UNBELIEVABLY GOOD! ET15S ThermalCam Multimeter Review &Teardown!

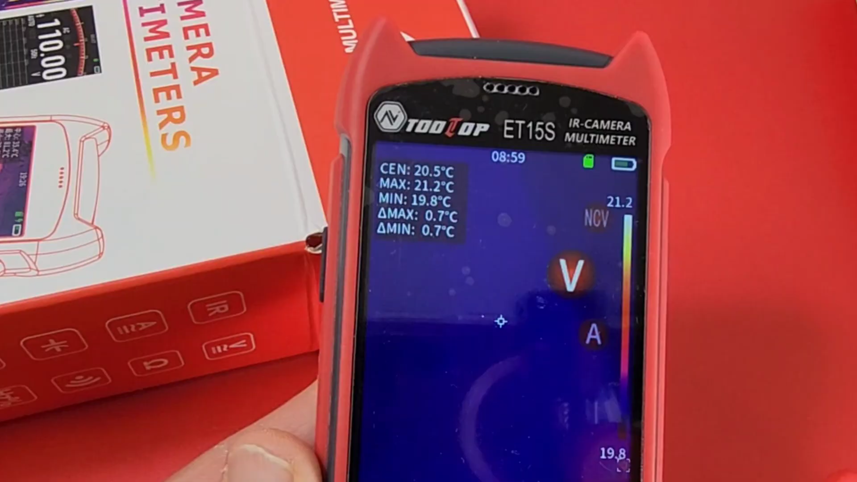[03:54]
On screen: spot 20.5°C, max 21.2°C, min 19.8°C
visual display and we are defaulting into thermal imaging mode
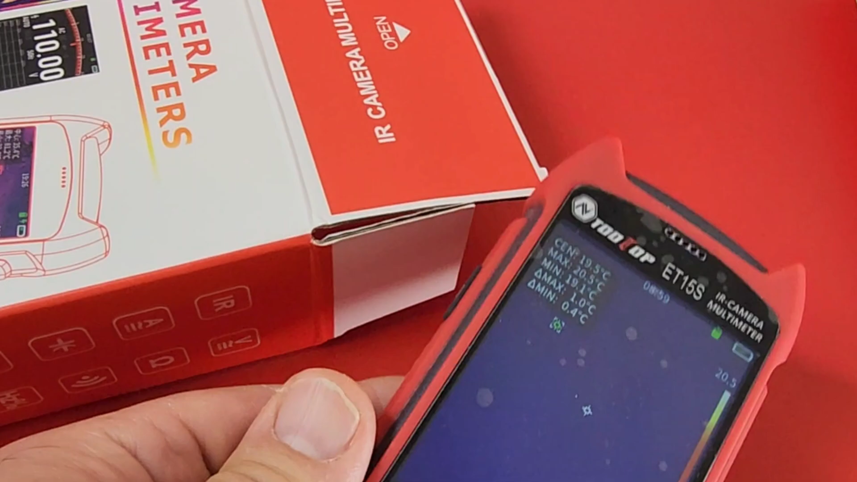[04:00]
all right let's compare this quickly to the 14s and just see how they differ et15s on the right et14s on the left uh right away the box give away something really important 2.8
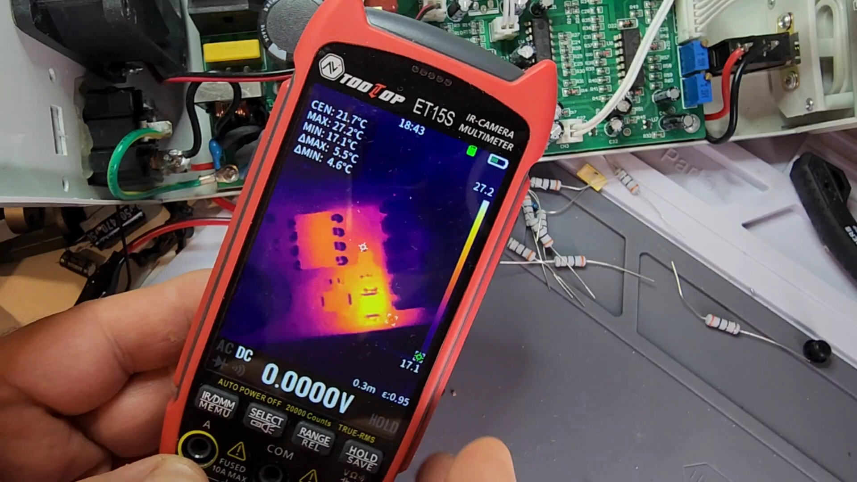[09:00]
On screen: max 27.2°C, min 17.1°C
okay now we've got the thermal meter thermal meter thermal camera slash multimeter i'm looking at a dc power supply that's been acting a little funky lately a little funky so i wasn't sure maybe
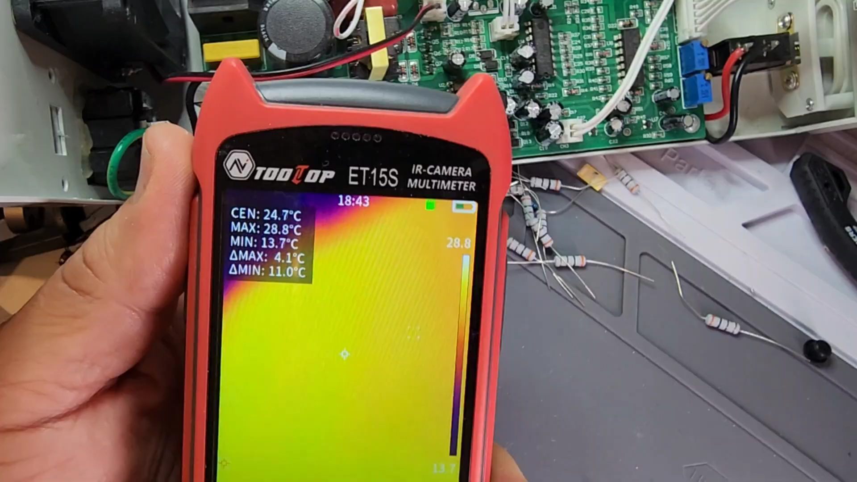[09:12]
On screen: max 28.8°C, min 13.7°C
if the caps were starting to go bad what have you now the cool thing with this meter is the fact you've got so many
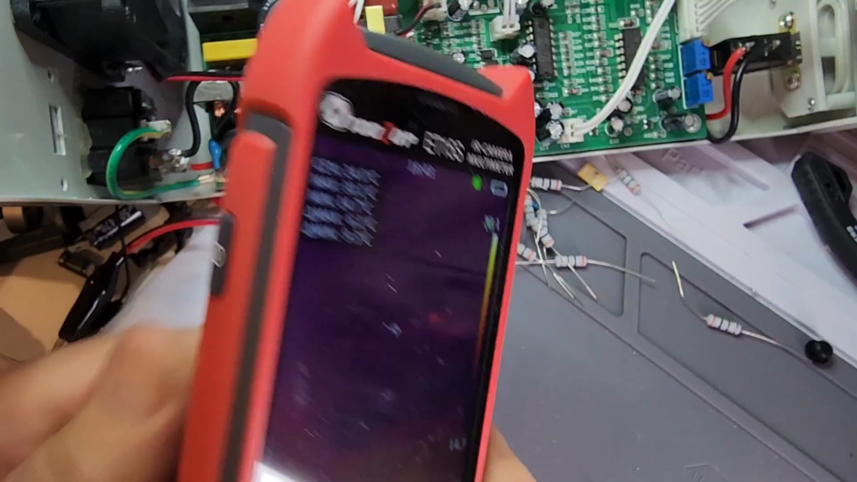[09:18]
different uh settings for that display as well as the macro you've got that macro capability and
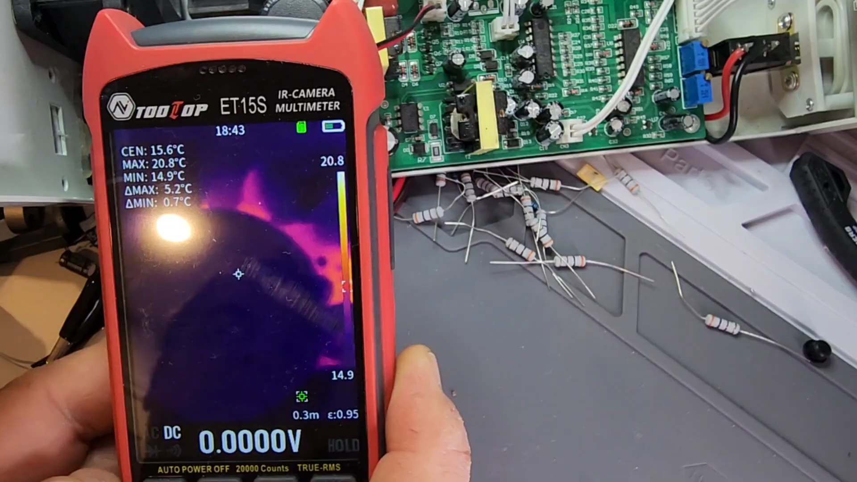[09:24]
On screen: spot 15.6°C, max 20.8°C, min 14.9°C
you can see that makes a really big difference everything is so clear you can look at those components and really make out
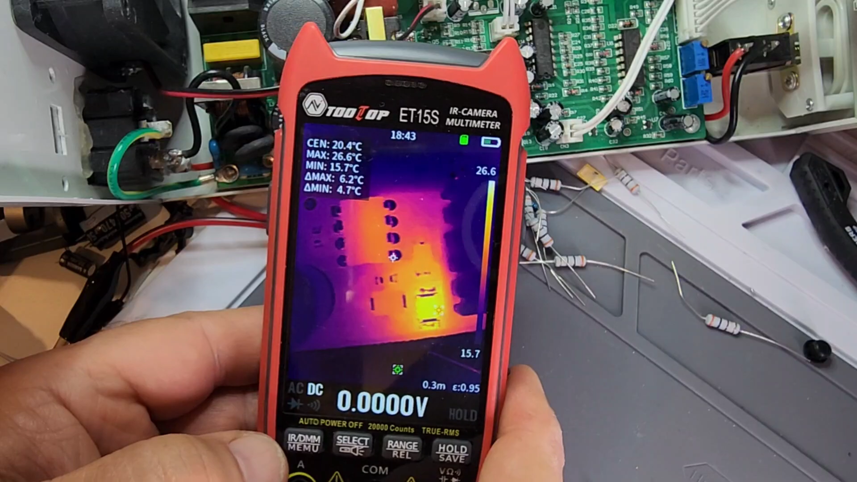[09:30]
On screen: spot 20.4°C, max 26.6°C, min 15.7°C
what it is you're looking now if you're trying to troubleshoot pcbs on a thermal camera that does not have macro support
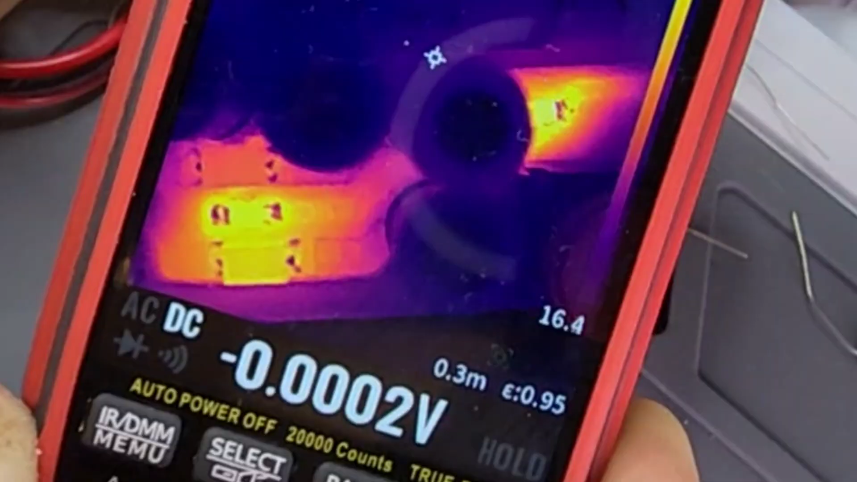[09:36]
it is really hard i mean you're getting you know you can still see that thermal mass so to speak but it is a
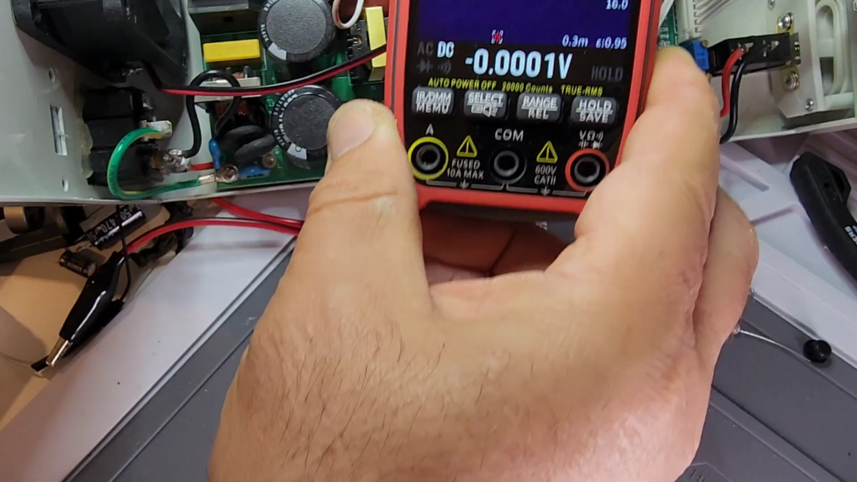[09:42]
lot harder than using a thermal camera that's actually got that macro close-up built
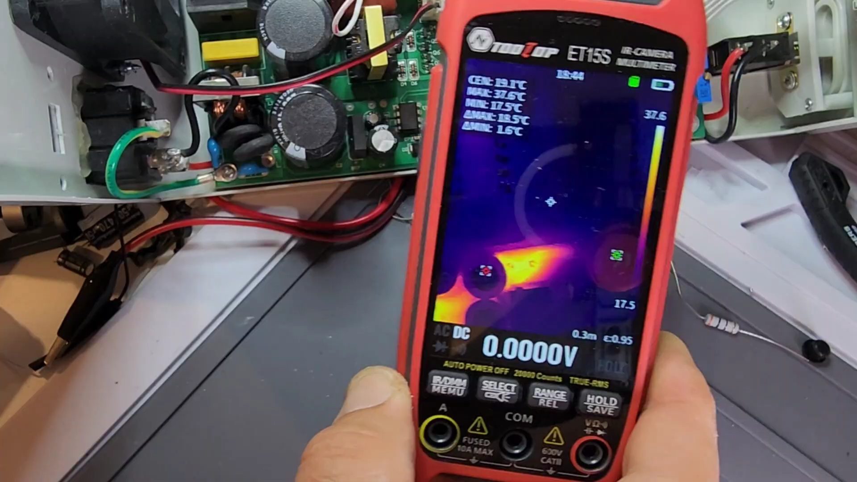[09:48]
into it just makes life a whole lot easier just look at how clean it looks you really know what you're looking at and i can tell right
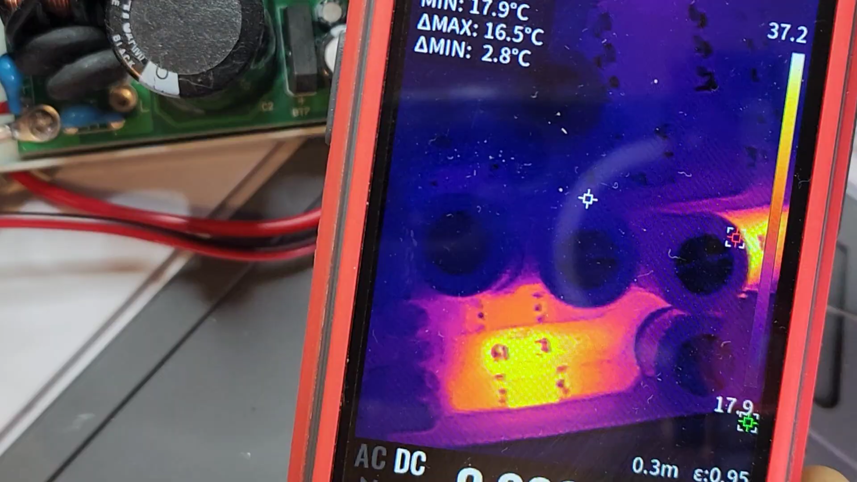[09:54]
On screen: min 17.9°C
off the get-go here that those capacitors are just fine nothing is leaking nothing's gone bad
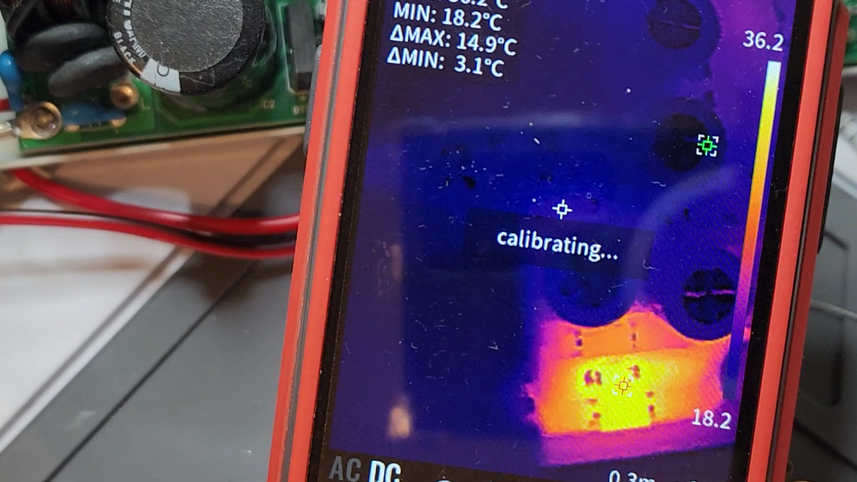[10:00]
On screen: min 18.2°C
they are looking good so with the help of a thermal cam you can really troubleshoot a situation rather
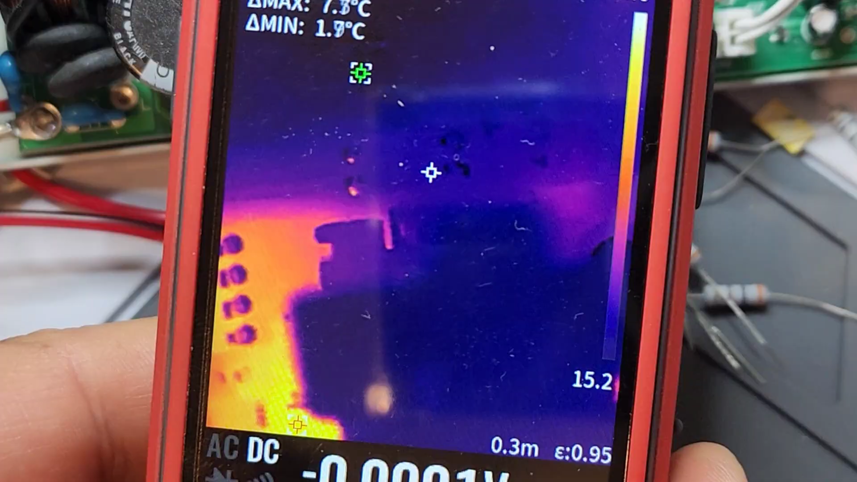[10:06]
easily and and you know just keep troubleshooting but without spending too much time on any one part and as well look at that
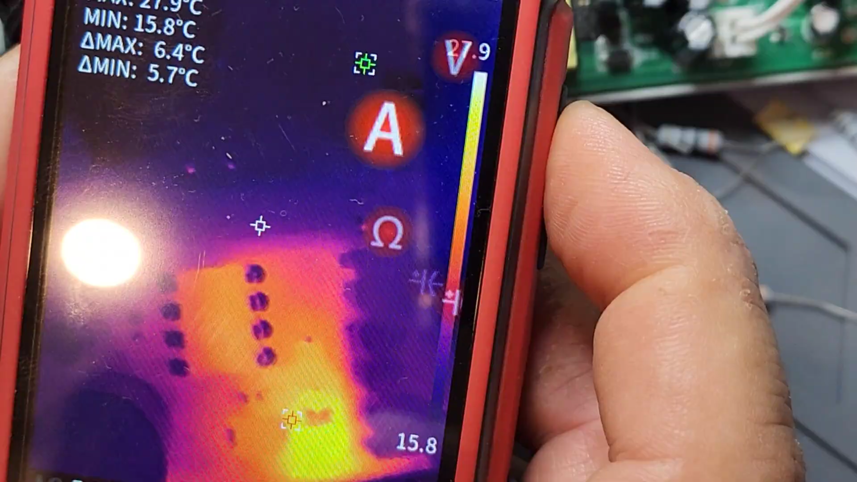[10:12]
On screen: min 15.8°C
you've got that built-in multimeter mode while you're in thermal camera mode so you can go ahead and actually check voltages
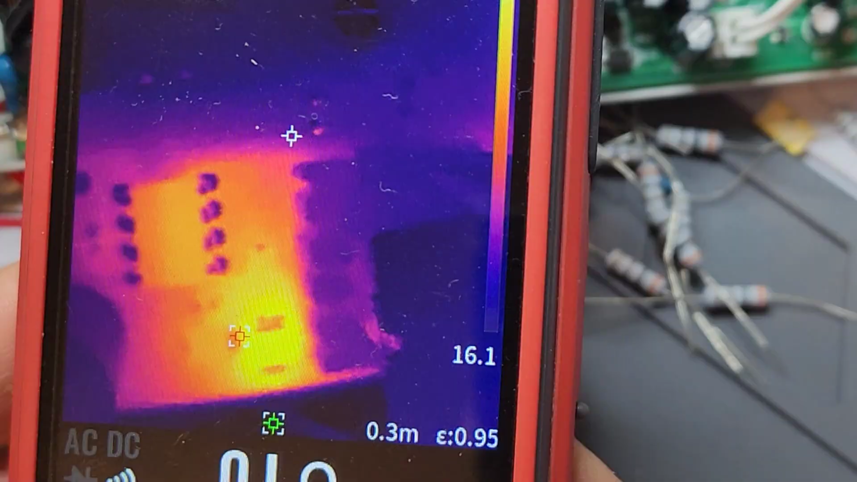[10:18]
if you want uh what have you while you're in thermal camera mode very very
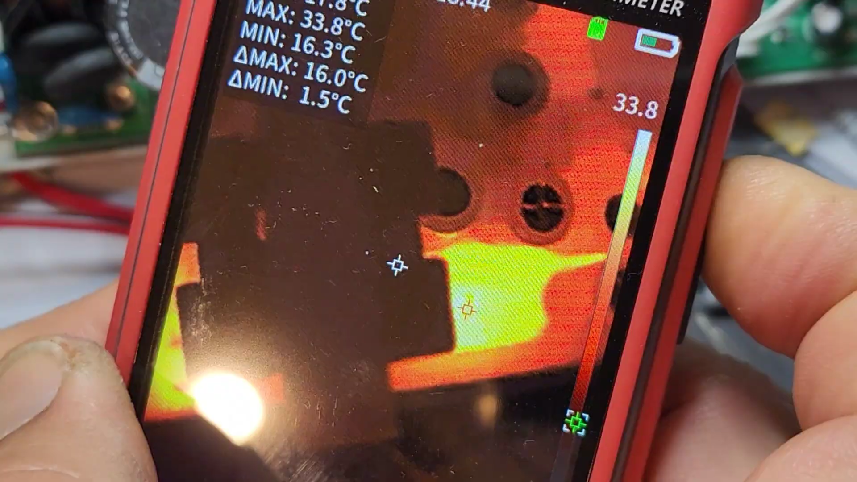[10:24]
On screen: max 33.8°C, min 16.3°C
nice once again here we are with the different color schemes zoom back a little bit there
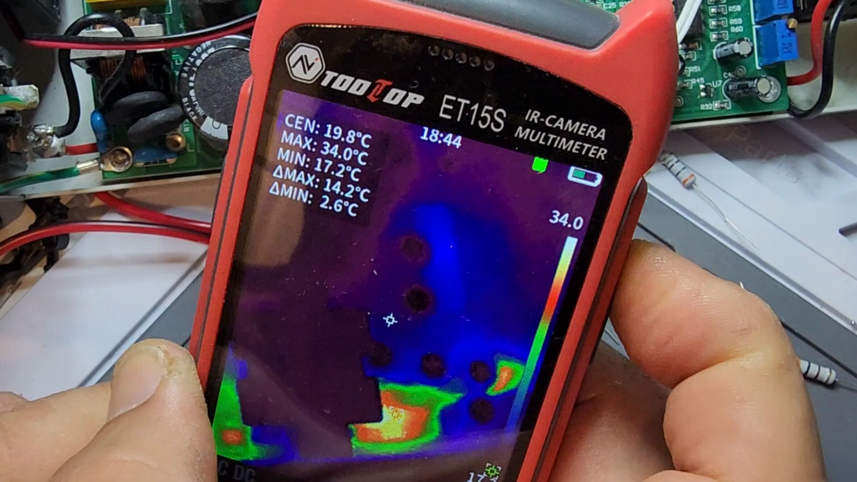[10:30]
On screen: max 34.0°C, min 17.2°C
and look at the different color schemes whatever works for your mojo we're all a little bit different but uh hey it's really nice
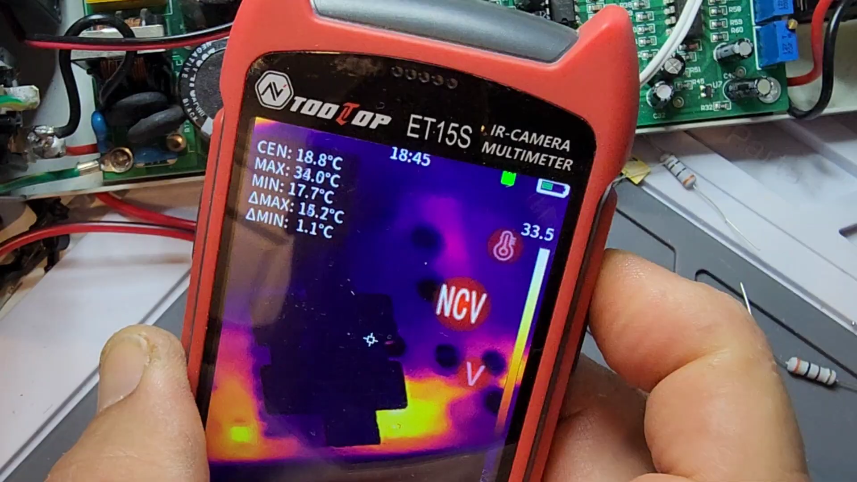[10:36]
On screen: max 34.0°C, min 17.7°C
to have that multi-display functionality and you've got a lot of modes here with the